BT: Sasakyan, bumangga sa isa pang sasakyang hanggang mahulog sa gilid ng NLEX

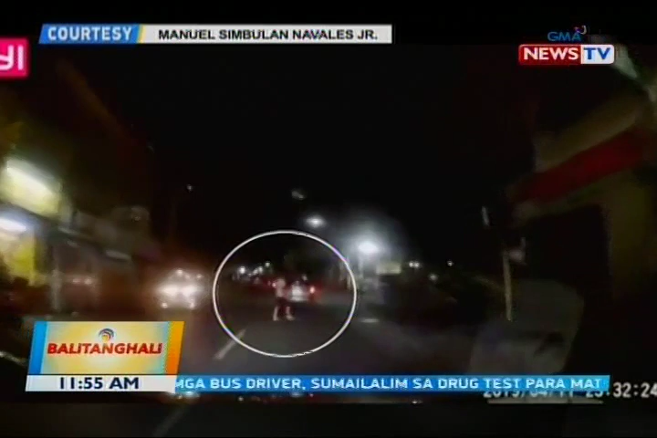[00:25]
Kaya ang driver ng sasakyan, mas binagalan pa ang takbo. Pero biglang sumulpot sa kanan ang isang motorsiklo.
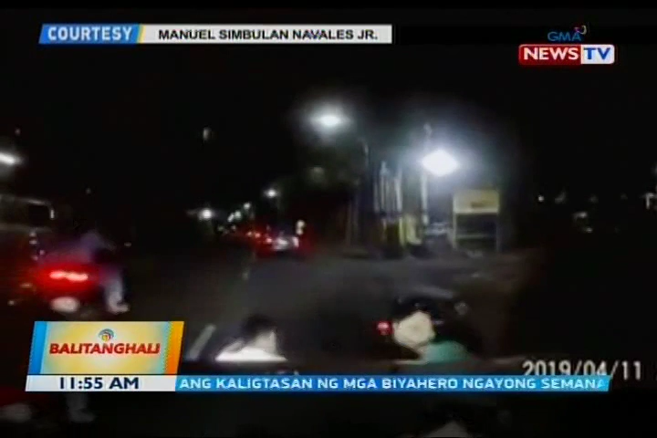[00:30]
Sumalpok ang motor sa patawid na lalaki. Tumba ang lalaki pati ang rider na walang helmet. Agad din naman nakatayo ang dalawa.
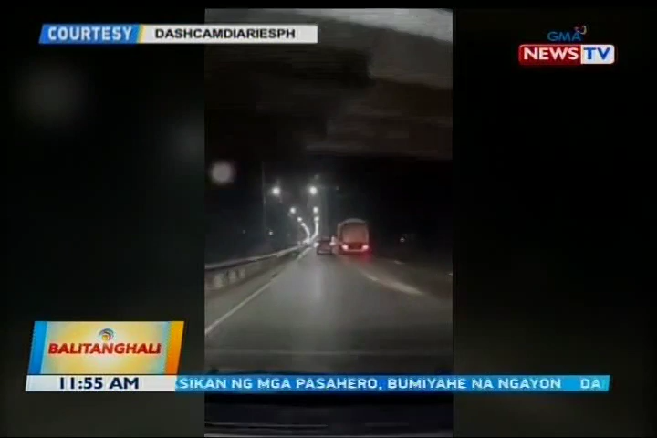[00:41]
Sa bahagi ng North Luzon Expressway, makikita ang itim na sasakyan sa unahan. Lumipat ito ng linya sa kanan.
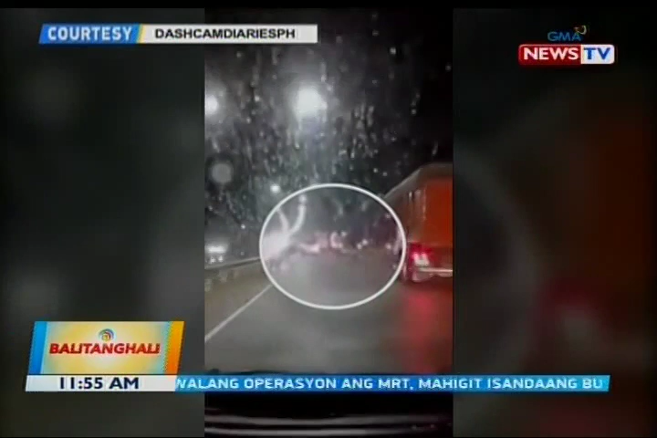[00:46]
Biglang napaliko sa kaliwa at sumalpok sa isa pang sasakyan.